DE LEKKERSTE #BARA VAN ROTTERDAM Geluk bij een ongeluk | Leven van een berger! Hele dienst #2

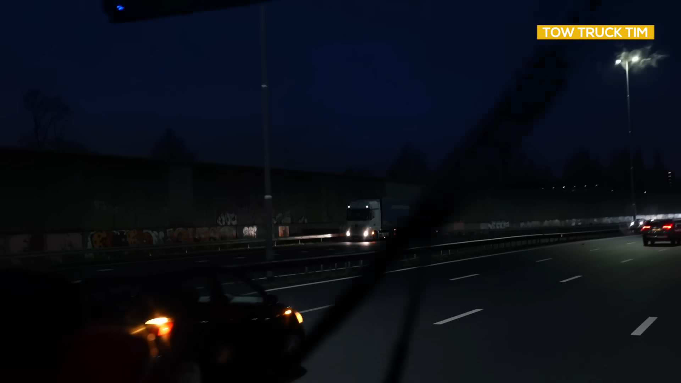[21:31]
Wat hij daar doet, weet ik niet. Maar we gaan in ieder geval even de verkeerscentrale bellen om het door te geven. Hé, hey, Tim, Baandrecht.
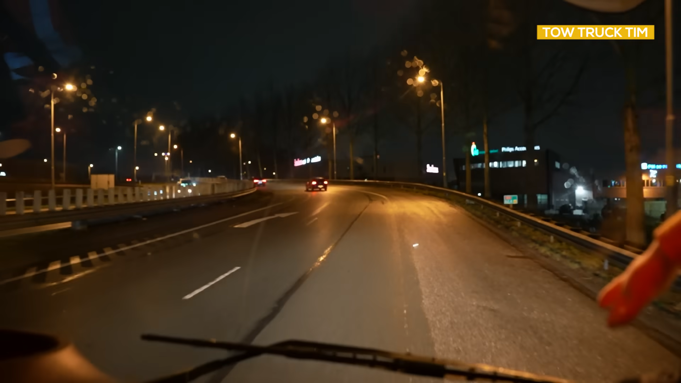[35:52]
De melding waar we naartoe onderweg waren was loos, maar ik zie hier wel een andere melding staan, denk ik. Ik zag hier een auto op de vluchtstrook staan. Dus gaan we die even verder helpen, als het lukt.
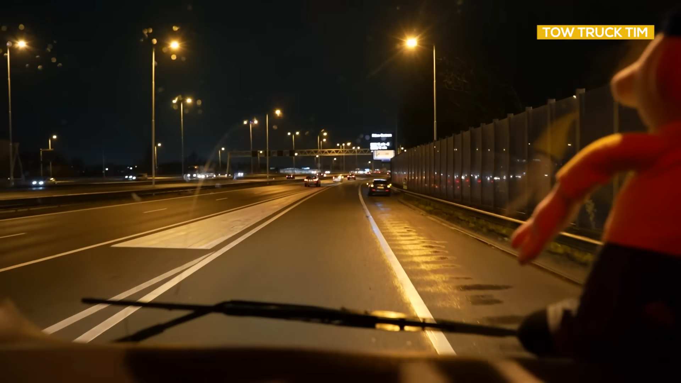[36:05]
Volgen. Hey, meteen, baanrecht. Hallo. Hallo, ik sta op de A15 links, 62. Maar zeg maar bij de oprit bij Barendrecht, maar daar staat hier geen paaltje, dus ik weet uit mijn hoofd even niet welke letter dit moet zijn. Ga ik je even helpen, moment. Ja, graag. 62 zeg jij een beetje. Ja. En dan sta ik zeg maar, als je
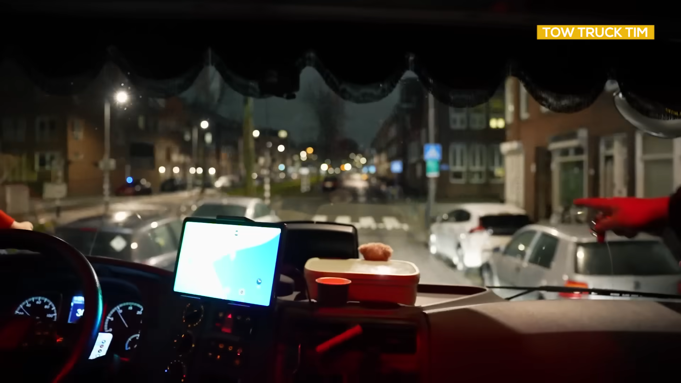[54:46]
Maar het is daar zo man, broer. Waar je die witte wakkie daar zo ziet, is daar tegenover. En zeg maar hoe je daar komt, is alleen via hier links.